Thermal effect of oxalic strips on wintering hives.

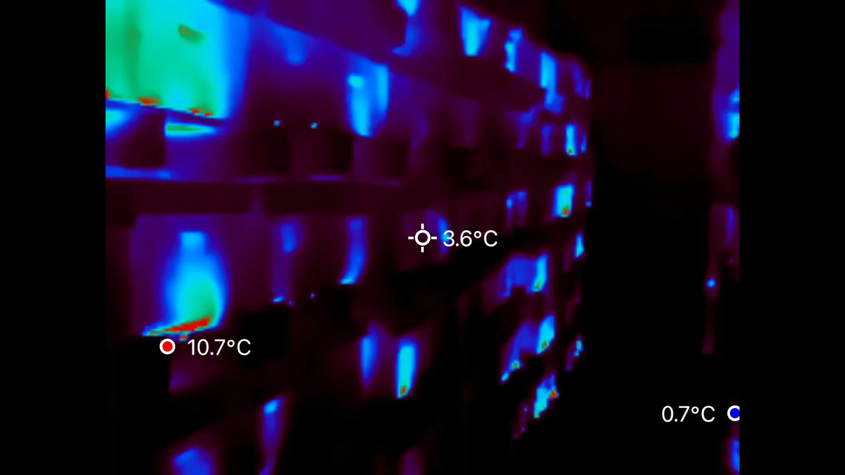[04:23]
On screen: spot 3.6°C, max 10.7°C, min 0.7°C
Okay, so here we are in the bee shed.
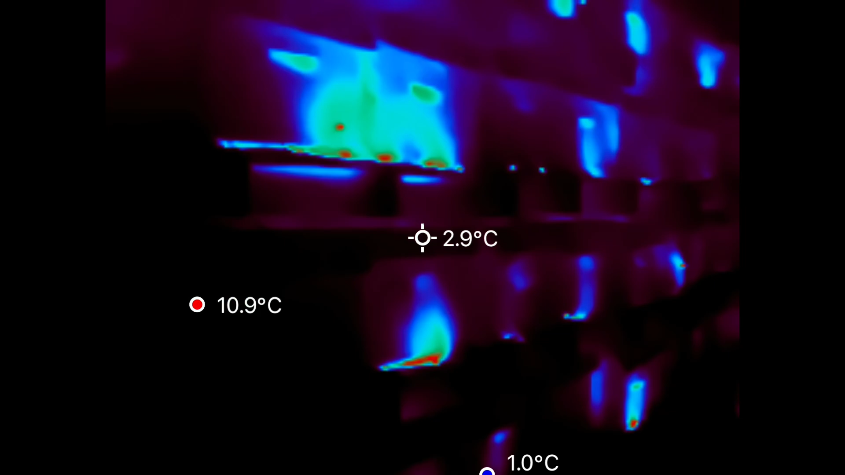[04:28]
On screen: spot 2.9°C, max 10.9°C, min 1.0°C
Now we do have colonies, those are a couple of real monsters on the end here.
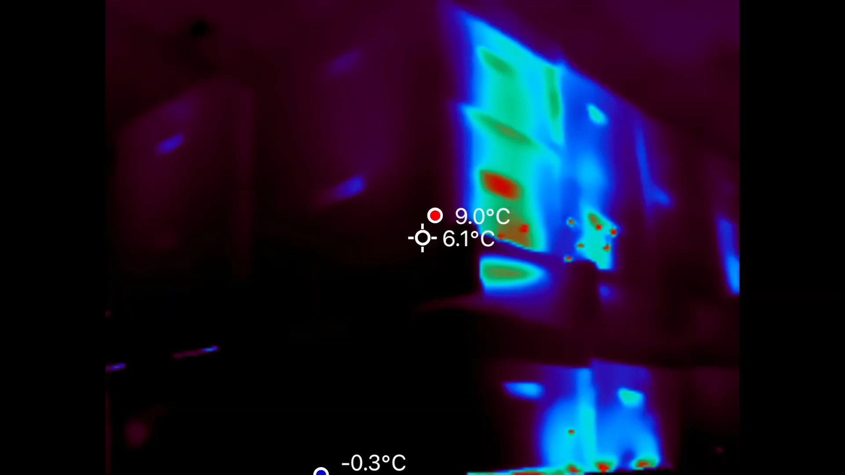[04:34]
On screen: spot 6.1°C, max 9.0°C, min -0.3°C
Those are, those are too big to even become singles. So they stay doubles. Some warm ones. If you look down the row, you see, uh, third hives out. Three in a row that are stacked up pretty, uh, uh, and they're pretty warm.
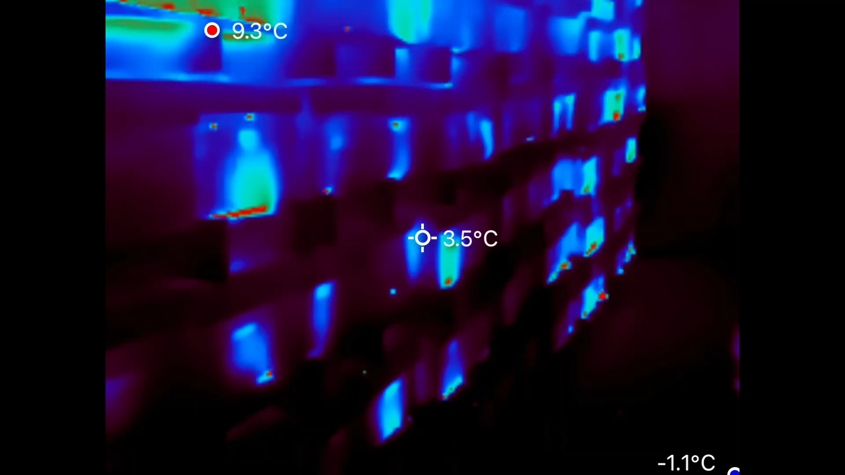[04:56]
On screen: spot 3.5°C, max 9.3°C
And then offset one stack over. Let's go have a look.
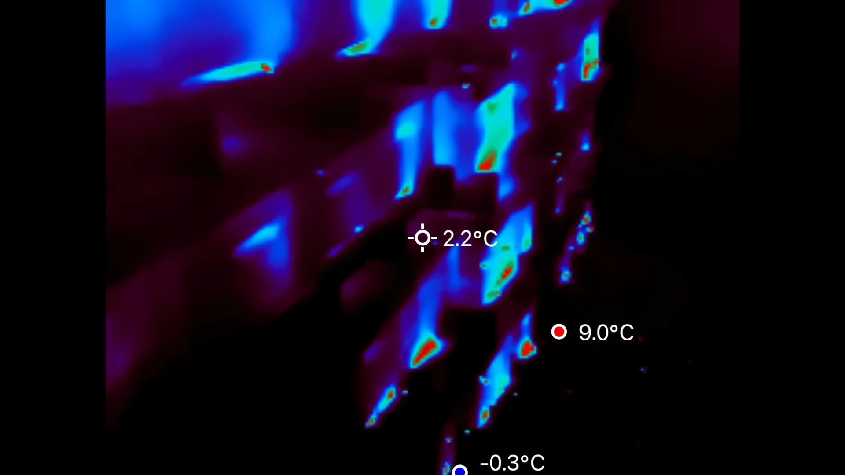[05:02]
On screen: max 9.0°C, min -0.3°C
These are the ones
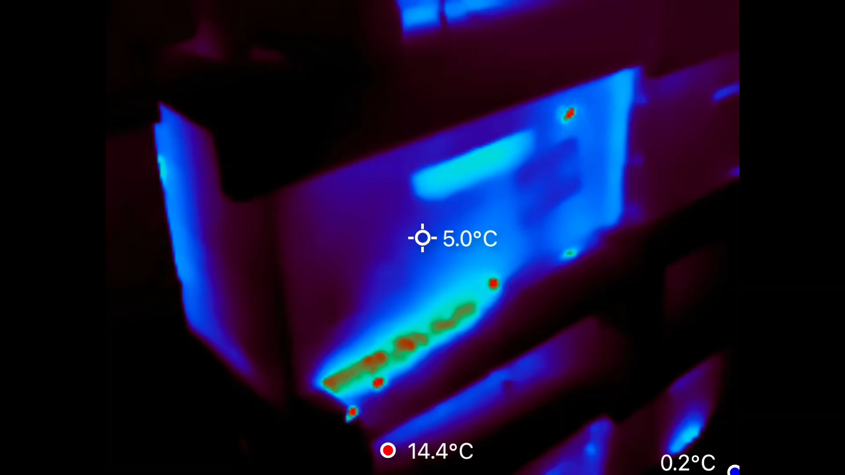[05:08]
On screen: spot 5.0°C, max 14.4°C, min 0.2°C
that you can see the extra tag on here.
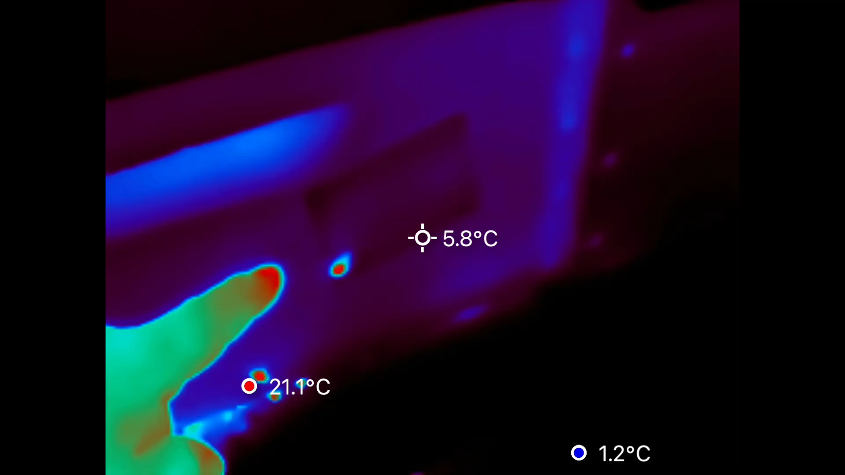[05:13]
On screen: spot 5.8°C, max 21.1°C
You can't read it on the thermal camera, but that says oxalic. So one, two, three.
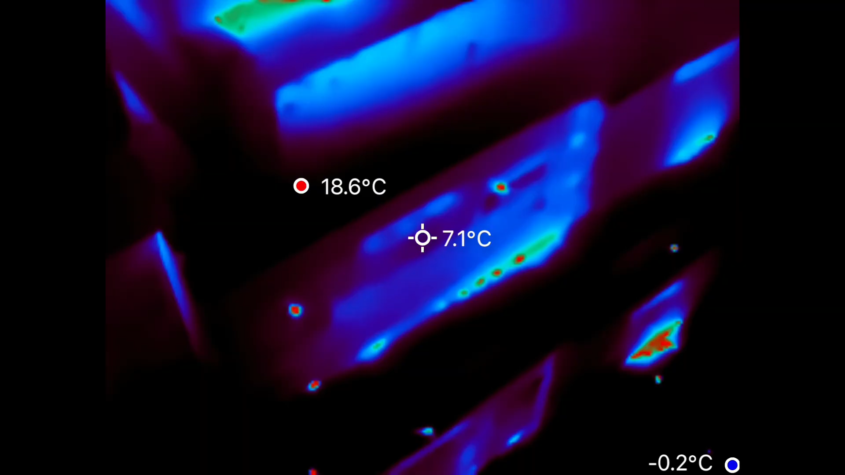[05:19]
On screen: max 18.6°C, min -0.2°C
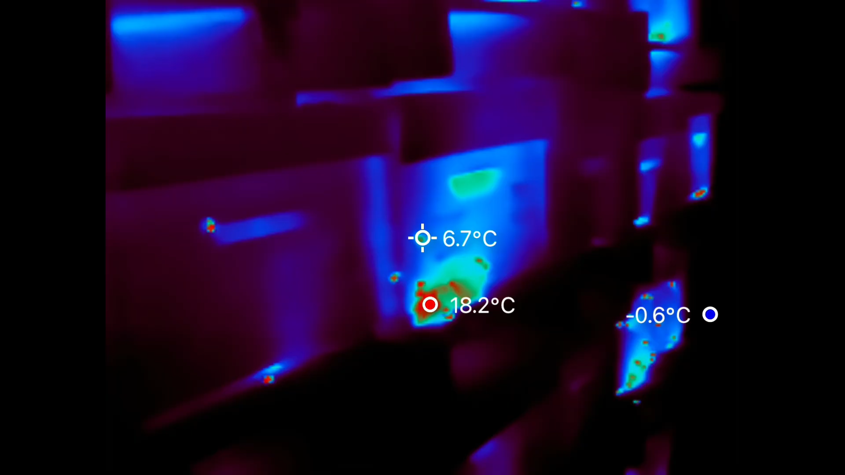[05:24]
On screen: spot 6.7°C, max 18.2°C, min -0.6°C
And then here is one and two. So that's the five from this side of the pallets.
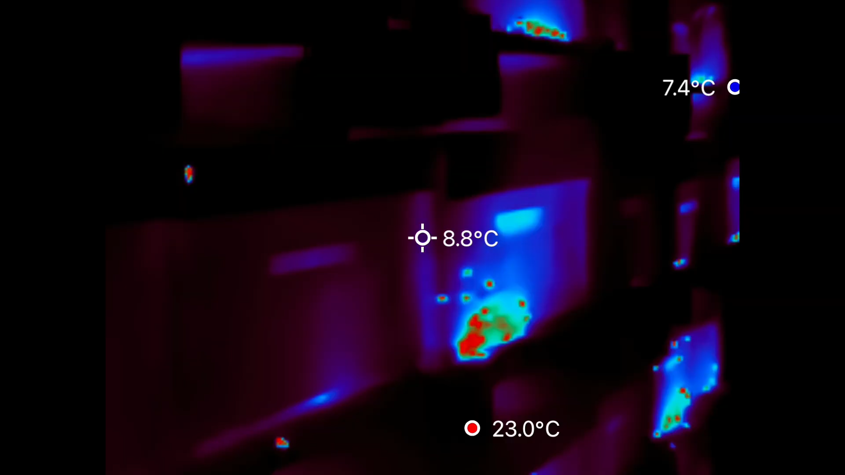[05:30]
On screen: spot 8.8°C, max 23.0°C
And, you know, comparing that to what the colonies look like. There's, you know, it's not, uh, it's, you know, lots of colonies have a little bit of heat showing. And you hope those are all real beauties. Okay, here we are in the big shed.
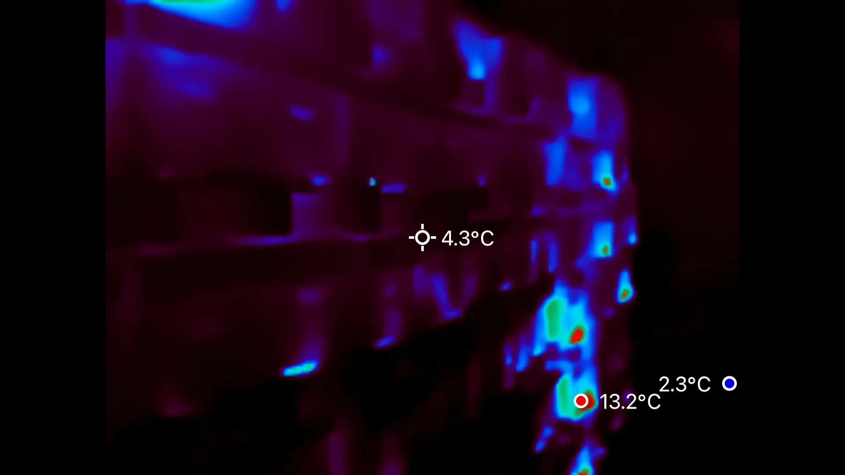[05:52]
On screen: spot 4.3°C, max 13.2°C, min 2.3°C
Most of the hives look pretty quiet and happy.
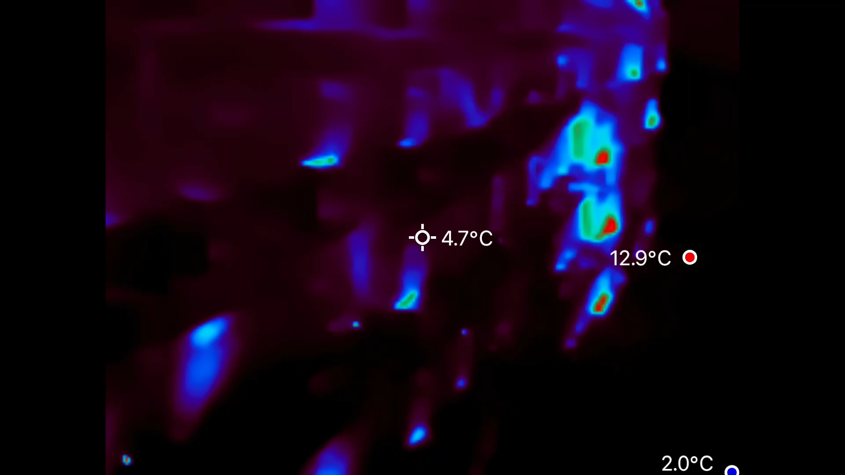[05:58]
On screen: spot 4.7°C, max 12.9°C, min 2.0°C
There's
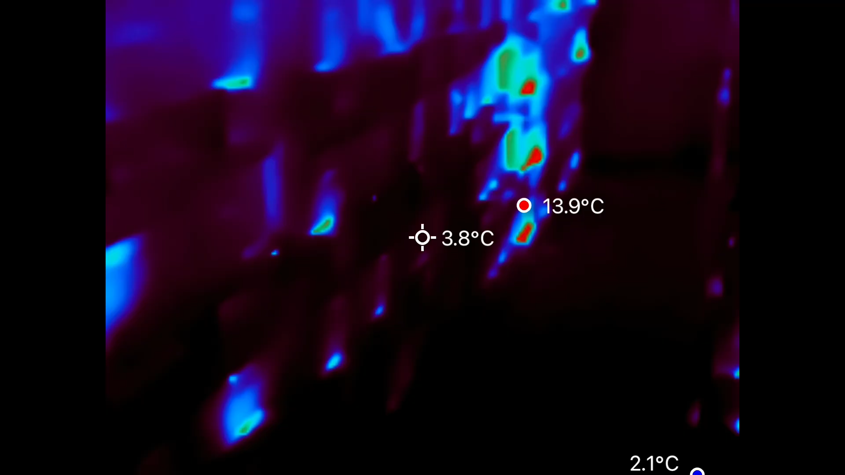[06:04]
On screen: spot 3.8°C, max 13.9°C, min 2.1°C
three there that are jumping out. Let's go see if those are the oxalic treatment hives. One here. Oh, look. This one is.
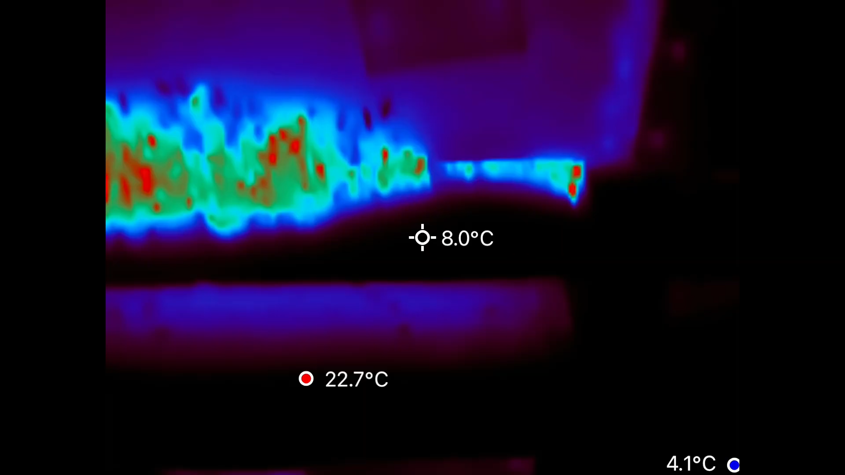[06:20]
On screen: spot 8.0°C, max 22.7°C, min 4.1°C
That one is. Beasts out the front door.
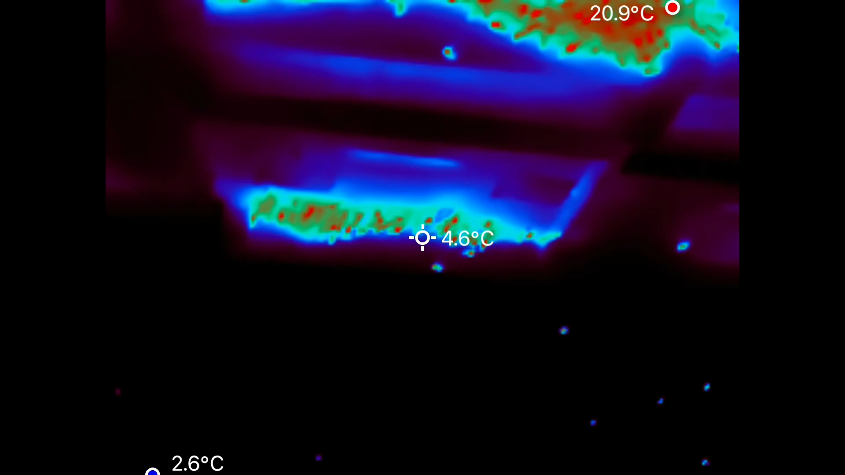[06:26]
On screen: max 20.9°C, min 2.6°C
And the bottom one is. One, two, three. We could see those from a mile away with this camera.
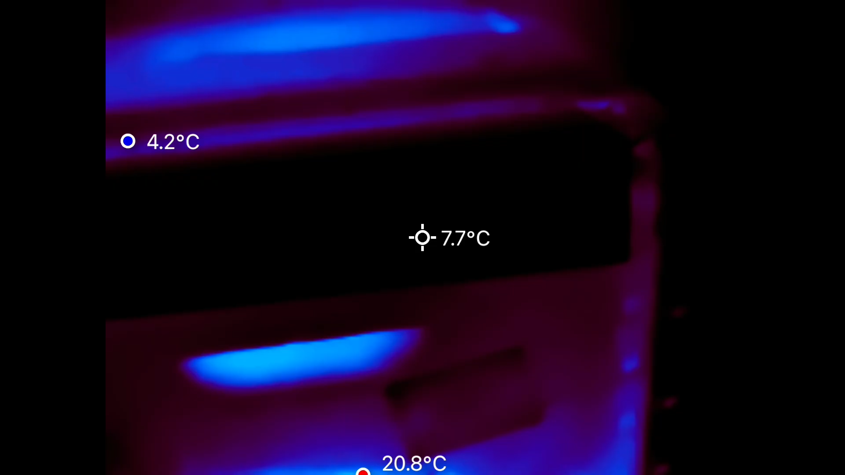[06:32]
On screen: spot 7.7°C
That's pretty cool. Oh, and then there's another one.
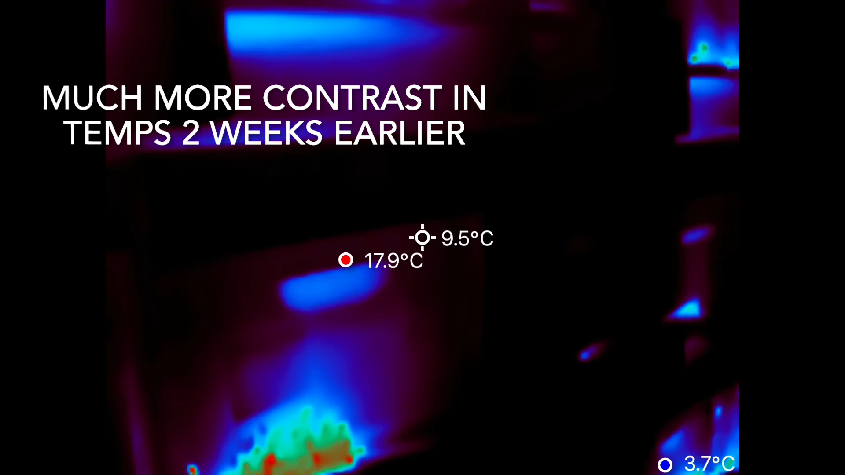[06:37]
On screen: spot 9.5°C, max 17.9°C, min 3.7°C
And here's another one. Some interesting observations with the new thermal camera I have.
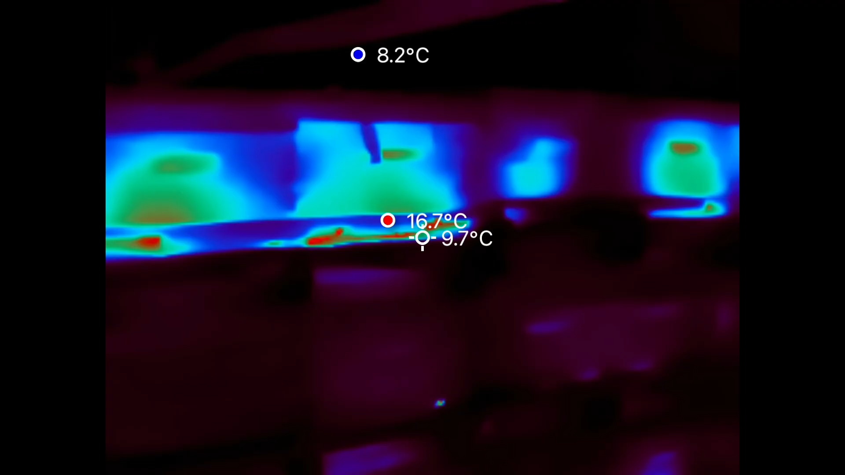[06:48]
The top row of these hives is the ones in our interdoor oxalic treatment. Look how hot they are compared to the rest that they're stacked above.